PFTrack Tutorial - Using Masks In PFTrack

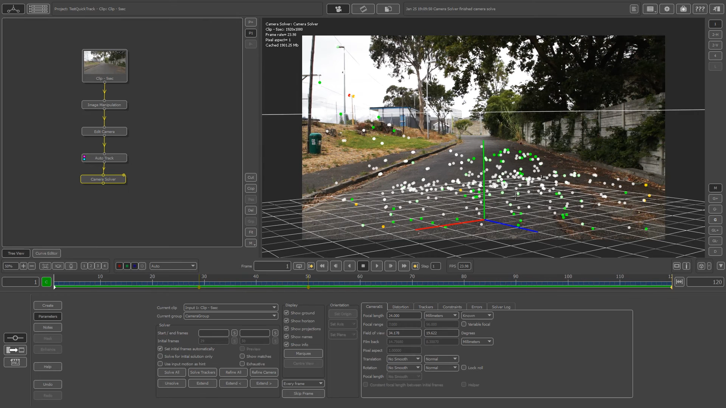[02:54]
that's actually on the ground plane and then click on set origin so if you play through this you'll see that your grid is actually sticking to the floor and that you've got a good track to work with.